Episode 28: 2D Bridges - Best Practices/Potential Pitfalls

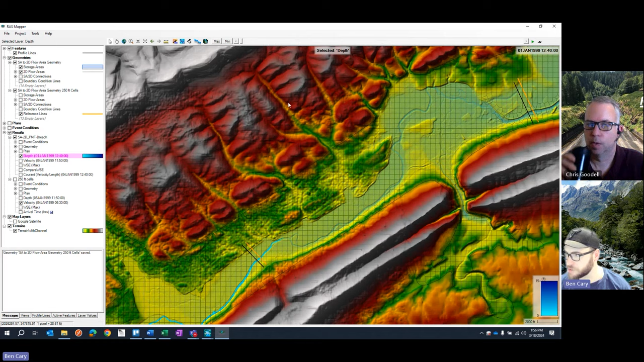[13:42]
Yeah. So, let me go ahead. This simulation that I have pulled up here, it's actually a dam breach analysis, so it's a good one to use. If I scroll back to the start of the simulation, you're going to see that we actually start with water in our main channel at the beginning of our simulation. And then, during the course of this simulation, we have the dam breach actually occurs, the flood wave moves from left to right, so from upstream to downstream on the screen, and you can see that flood wave pass through. So, Iona's question was, hey, if there's a location, for instance, where we have maybe these cross sections drawn in here, is there a way for me to tell at what point my maximum flow occurs at this location?
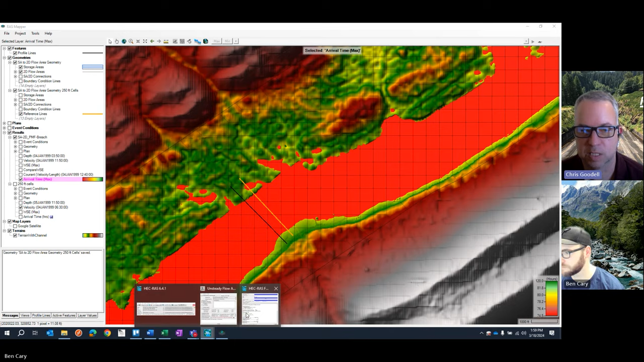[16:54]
And it tracks it from whatever the starting time is. And you can either set that to the beginning of your simulation or some specific time during the event. Maybe you pick out when the breach begins, if it's a breach model. So, as far as getting max flow, I mean, like I said before, you could use this arrival time max as a way to get a pretty good idea of when max flow gets there. And it might be very accurate in areas where you don't have a lot of backwater. But in areas of backwater, max flow and max stage do not necessarily correspond together at the same time.
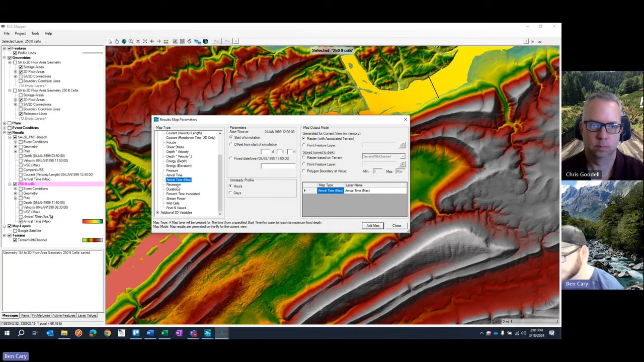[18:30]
Go ahead and add that map in. And then what I always like to do is right-click on that map, go to the layer properties, and click on this update legend with view.
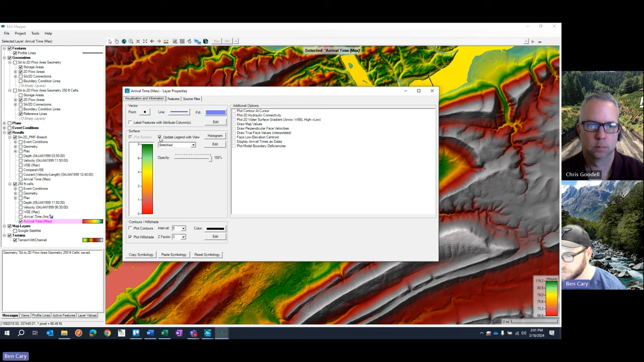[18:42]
And what that's going to do is it's going to scale the output here based on my current view. So, right now, the arrival times are from 58 hours to 119 hours is kind of the possible range of peak stage for this particular scenario.
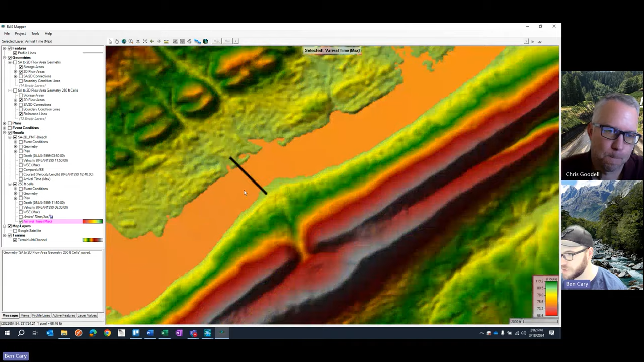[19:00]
If I zoom into this cross-section, which we were interested in before, you can see that all these arrival times are very close together, which you would expect, because there's a dam breach wave going through. That's going to move through pretty quickly.